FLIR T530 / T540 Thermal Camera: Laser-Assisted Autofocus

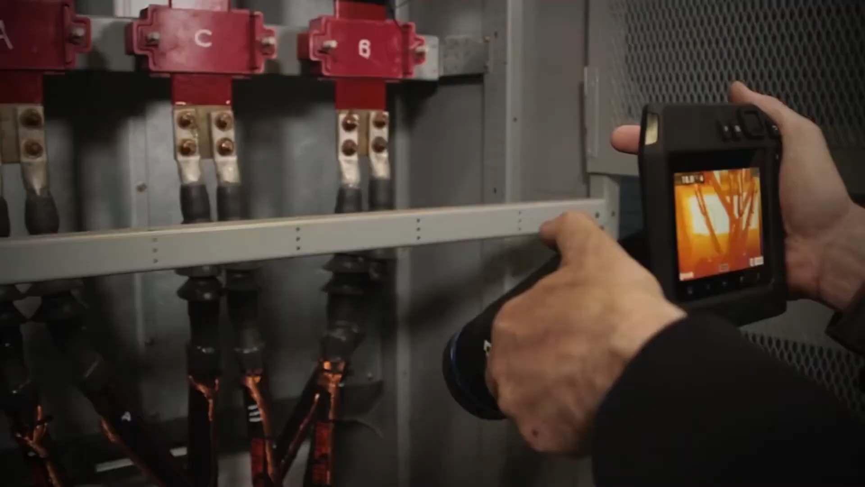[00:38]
The laser distance information can be used for safety as well because it shows you how far you are from the target.
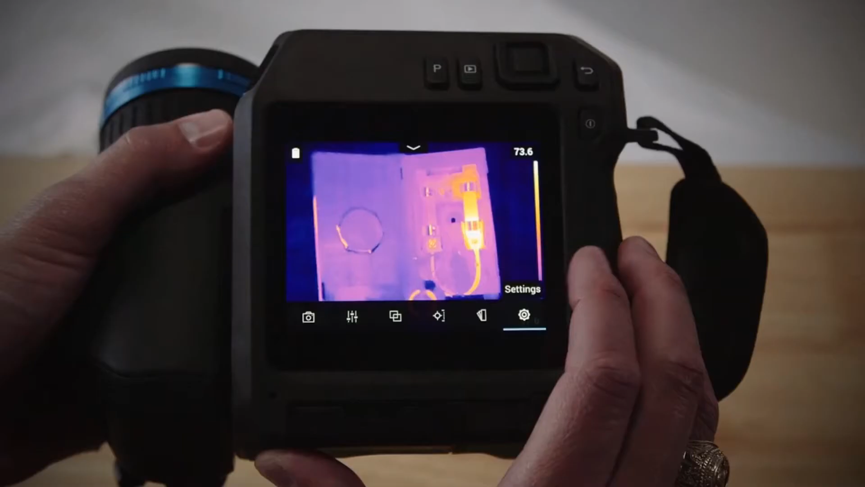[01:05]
To do this go into settings, choose device settings, and lamp and laser.
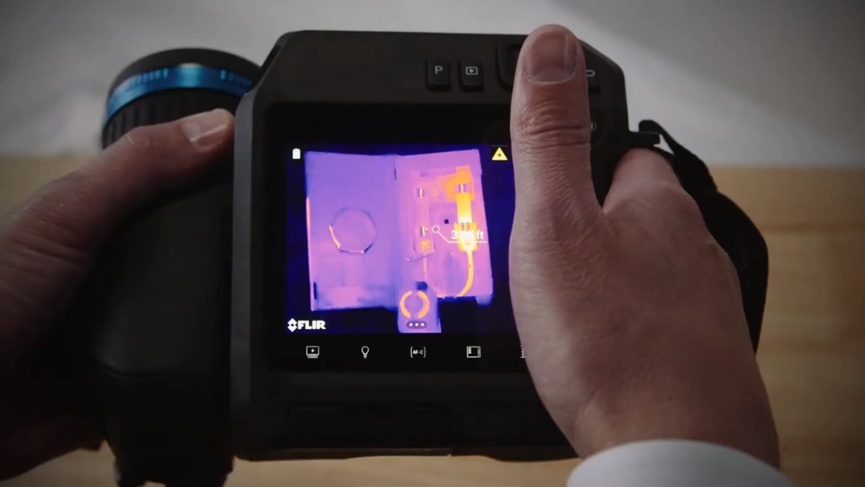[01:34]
The distance information will appear on the screen. You don't have to press the laser button to take advantage of the laser assisted focus.
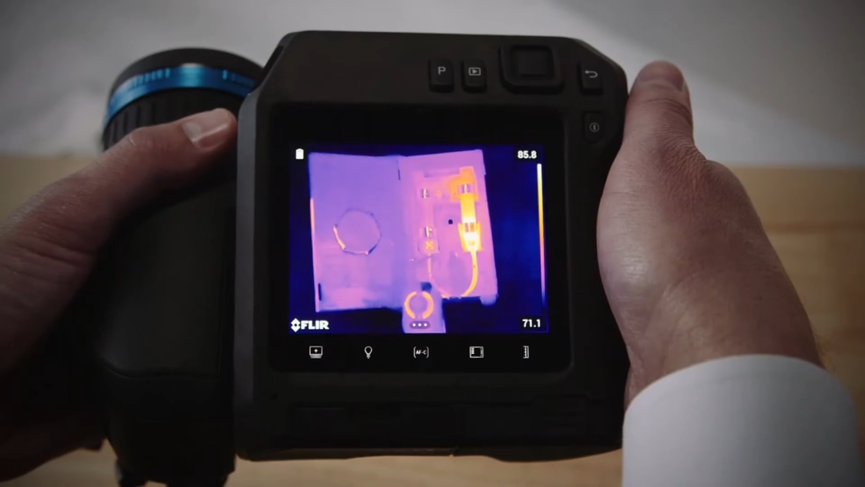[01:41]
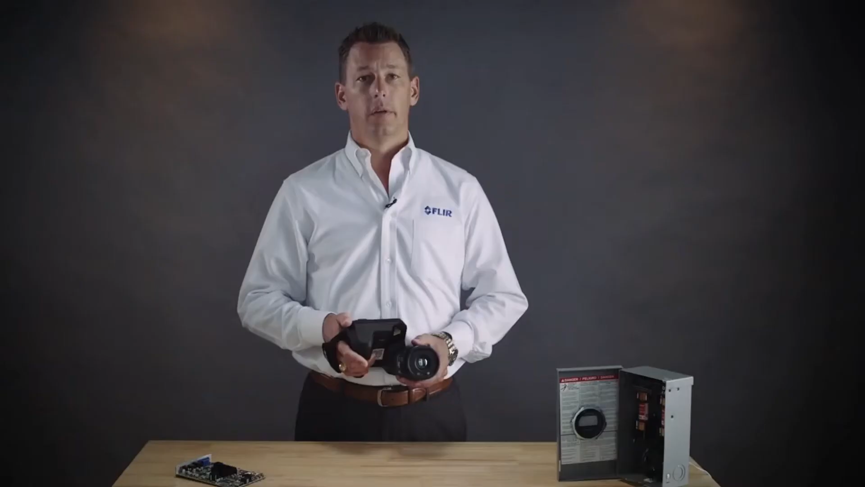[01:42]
Just activate the continuous focus from the soft AF-C button below the screen.
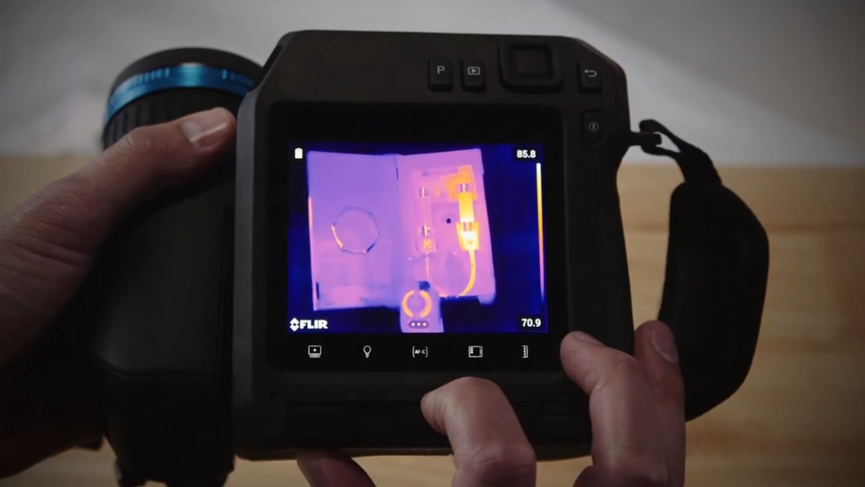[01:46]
The camera will continually focus with the help of the laser.